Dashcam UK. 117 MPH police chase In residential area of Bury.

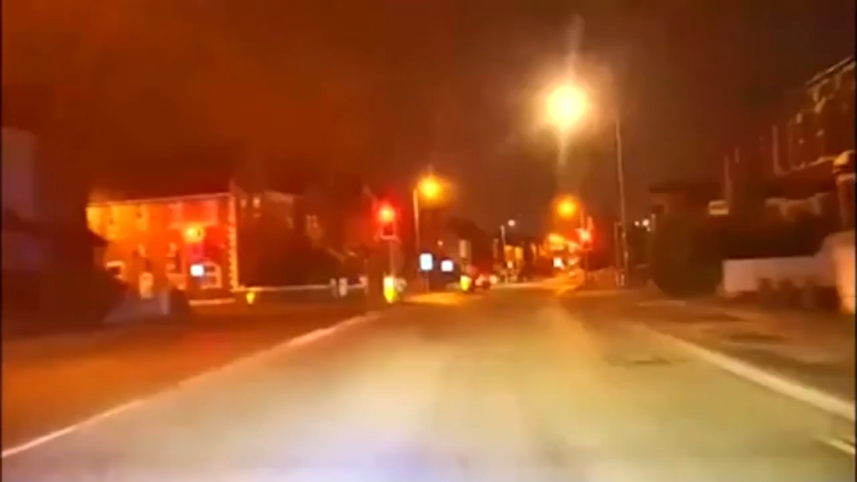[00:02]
We're in pursuit of this Ted vehicle, we're towards the town centre, high speed, we've got brake action,
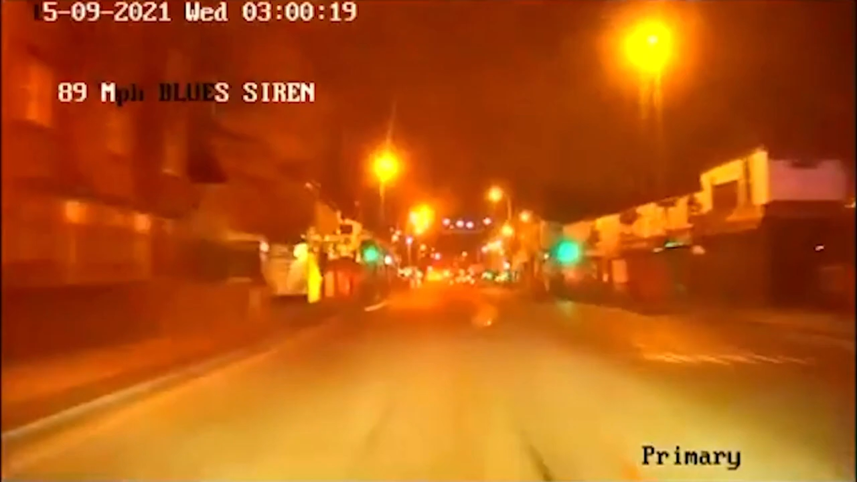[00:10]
and we're in pursuit of the police, can we have an attack? X-Shopper 12 got the last EM pass with Bolton Road,
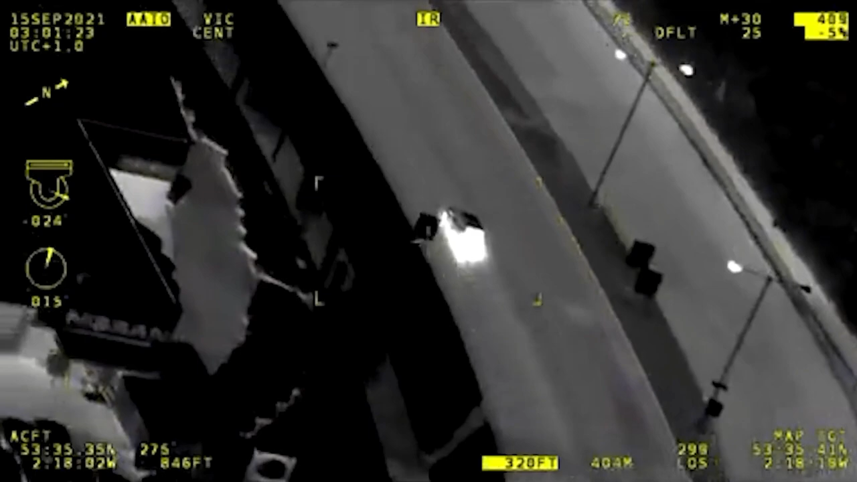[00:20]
Bolton Road, still no deviation, speed 110 miles an hour, no vehicles on the road,
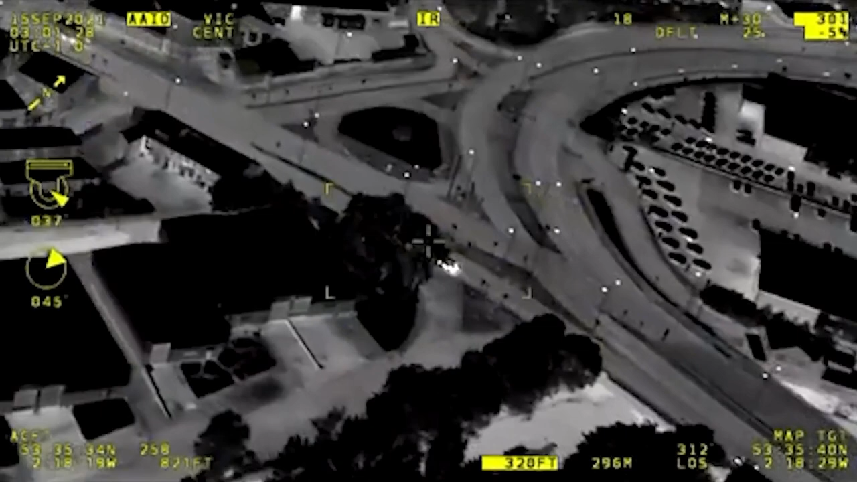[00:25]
no pedestrians, the roads are dry, visibility is good.
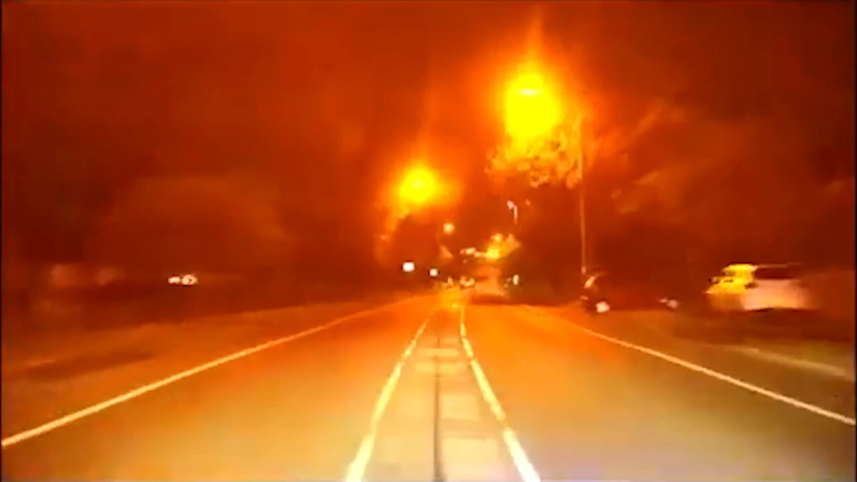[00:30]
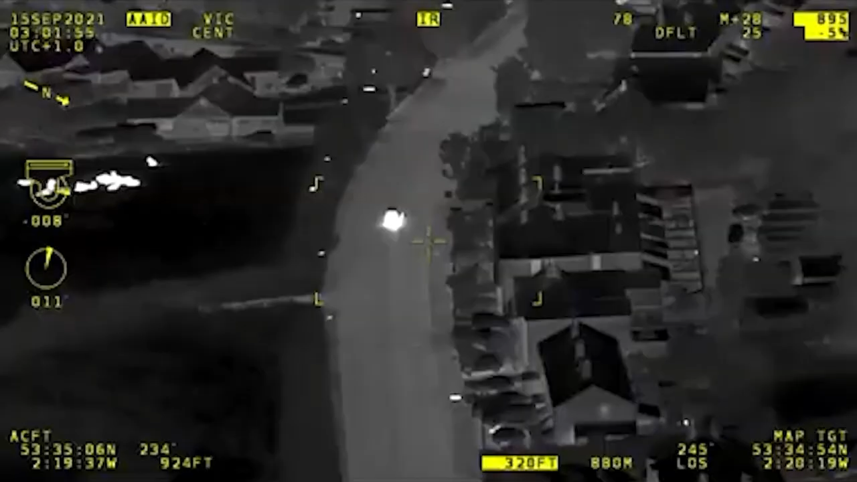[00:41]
We're at 111 miles an hour, no deviation in the general direction of Bolton, stand by, red traffic light ahead.
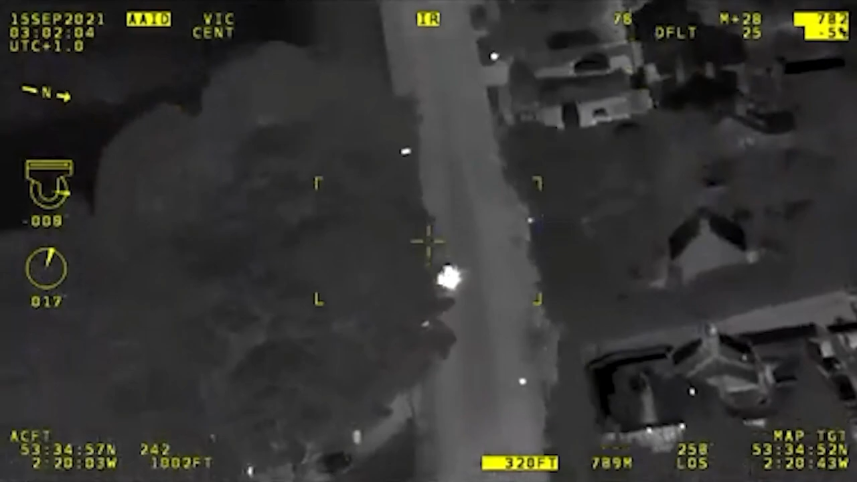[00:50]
We had no braking action through that junction at 100 miles an hour, I am constantly risk assessing this chute.
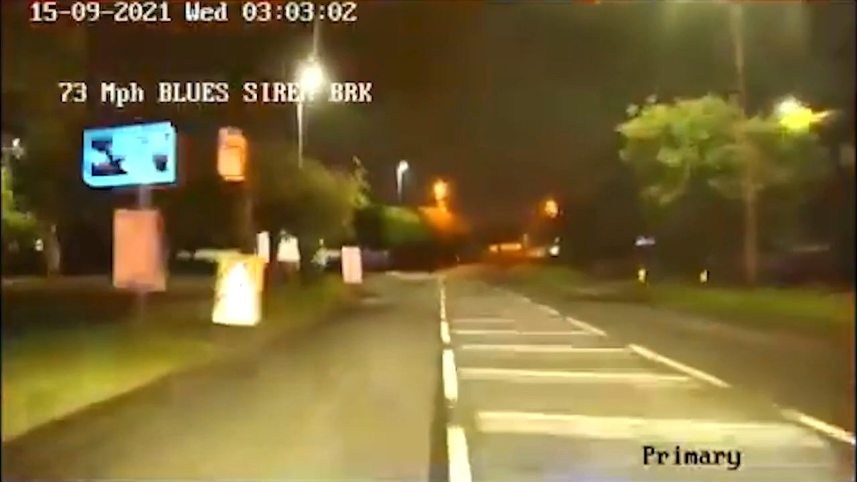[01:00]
The bus is on it for right, right off the Brunley lane. The bus is on it for right, right off the Brunley lane.
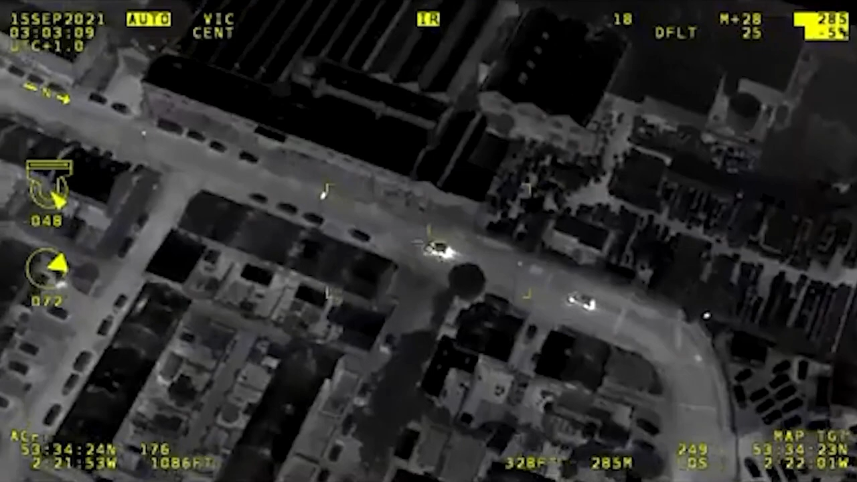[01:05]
The bus is on it, continue with the road direction. The bus is on it through, we're at Lancaster Drive, Lancaster Drive, no pedestrians, no getting lost.
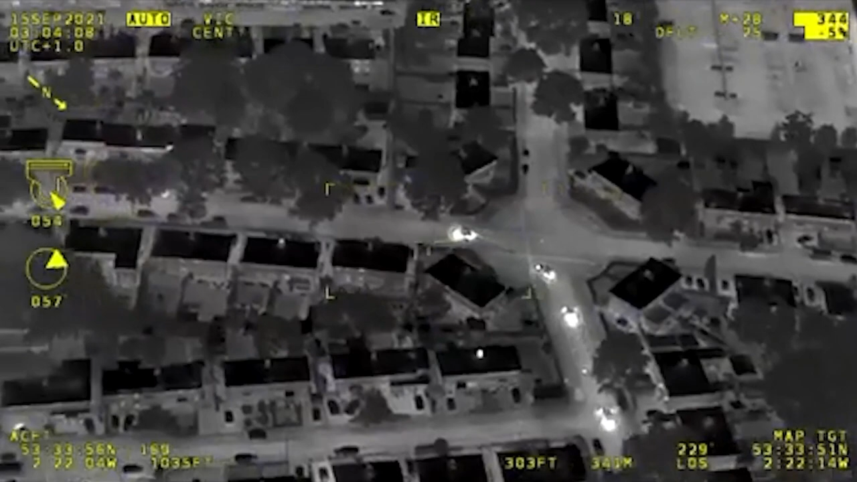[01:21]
Stand by, we're left left, off Ainsworth Road, still in the estate,
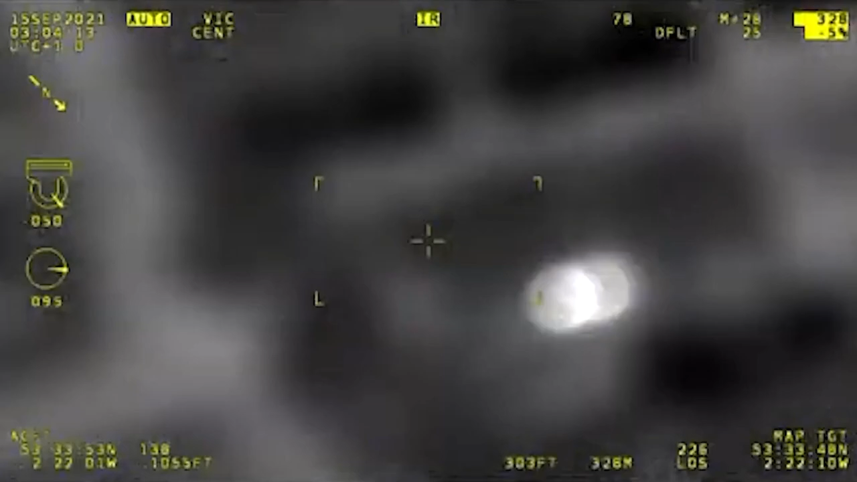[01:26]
on to, stand by for road now, Victory Road, Victory Road, no pedestrians, no other vehicles.
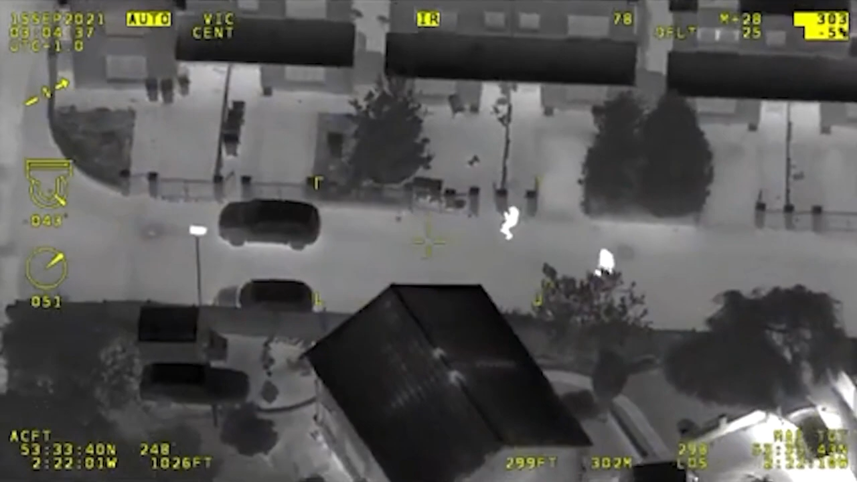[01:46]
The bus two one, that's er, two out and running and er, they've gone into a house, stand by for a location. . . . . Thank you.